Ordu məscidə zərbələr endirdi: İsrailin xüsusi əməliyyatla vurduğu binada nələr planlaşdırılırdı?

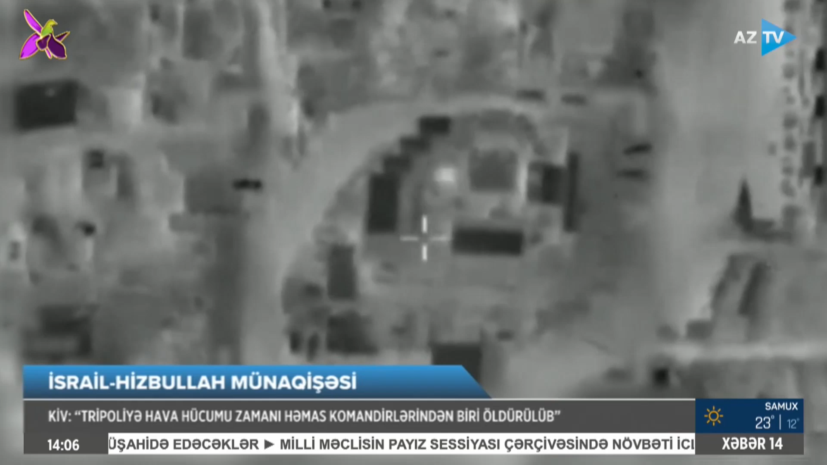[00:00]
LİVANIN CƏNUBUNDA MƏSCİD ABİYƏ ZƏRBƏYƏ MƏRUZ QALıb. İsrail ordusu xəstəxananın yanındakı məsciddə Hizbullah silahlılarının qərargahının yerləşdiyini bəyan edib.
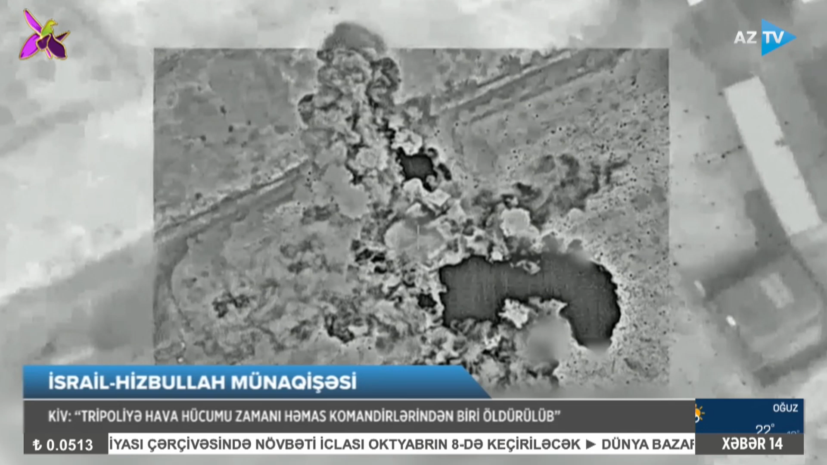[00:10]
Ordunun açıqlamasına görə məscidin binası kəşfiyyət məlumatları əsasında dəqiq zərbə ilə bululur. Qeyd olunur ki, Hizbullah silahlıları qərargahdan İsrail ordusu və
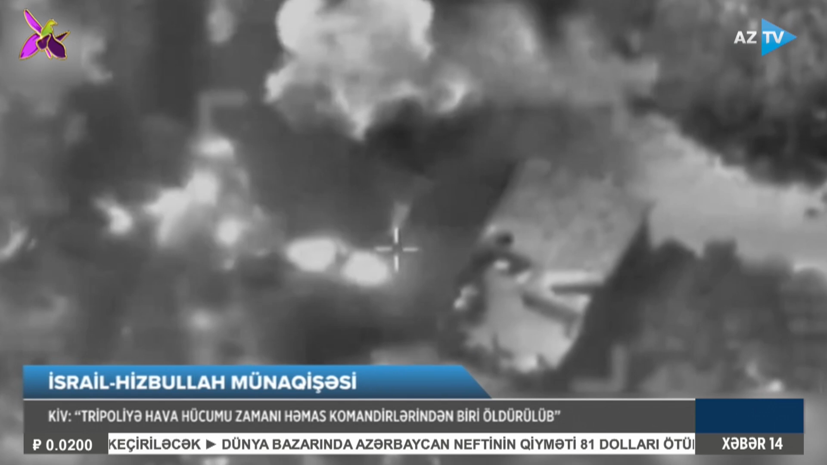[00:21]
dövlətinə qarşı teror haqları planlaşdırmaq və həyata keçirmək üçün istifadə ediblər.